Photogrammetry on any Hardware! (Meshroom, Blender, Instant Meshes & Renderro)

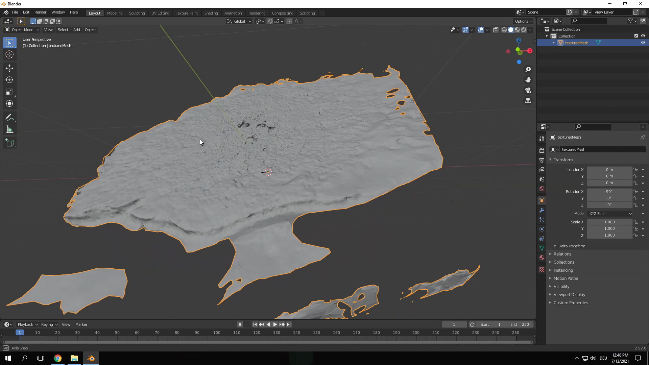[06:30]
Most of the time the imports have weird orientations so I try to fix this with rotating and moving it around from orthographic perspectives.
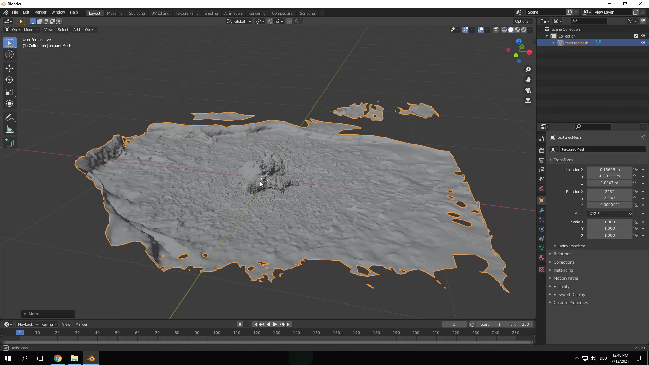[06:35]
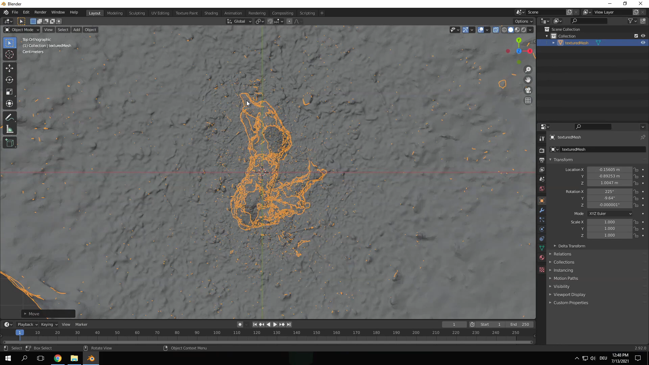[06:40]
Once it is placed in the center I tab into edit mode and delete everything except the essential part of the scan.
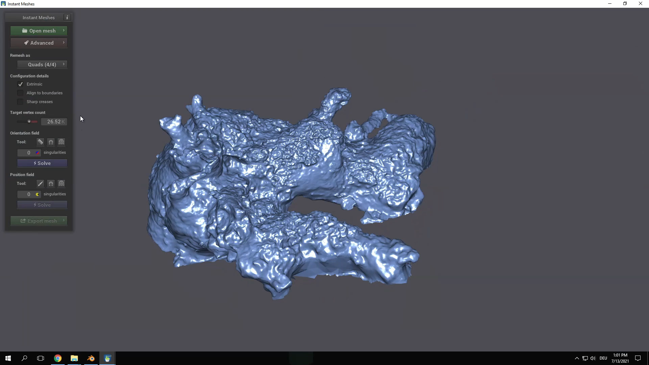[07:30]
Then I solve the geometry and re-export the re-topologized mesh. Make sure to use .obj at the end of the file name, otherwise it won't work.
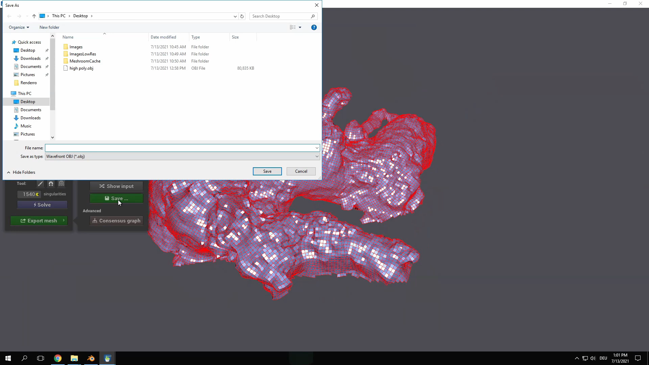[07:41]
Back in Blender import the new low poly mesh.
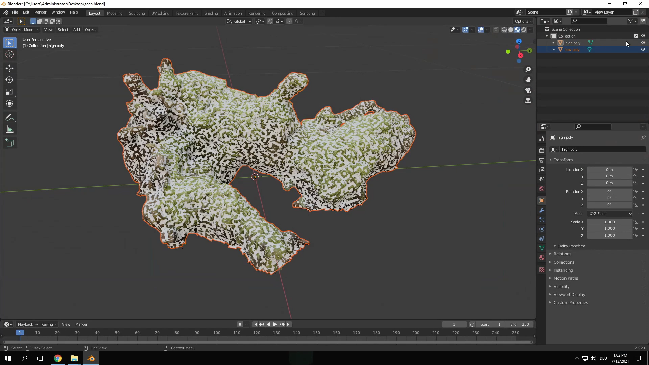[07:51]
Unfortunately we lost our UV data and textures so we have to re-project it. Let's first give it a new UV map. Tap into edit mode, select everything, press U and choose Smart UV Project.
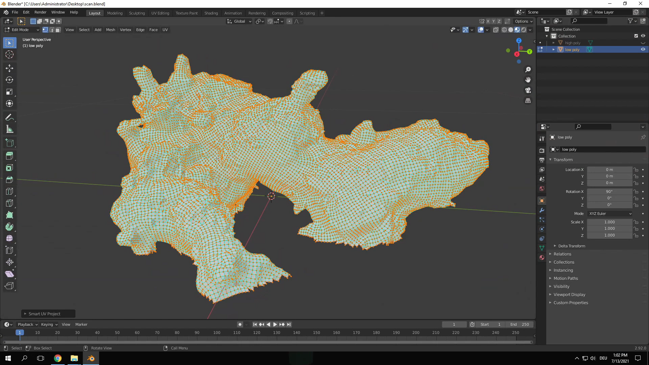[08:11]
You can also see that all the edges are marked sharp which leads to bad shading. To solve this with everything selected go to the Edge menu and choose Clear Sharp. Now let's bake the texture.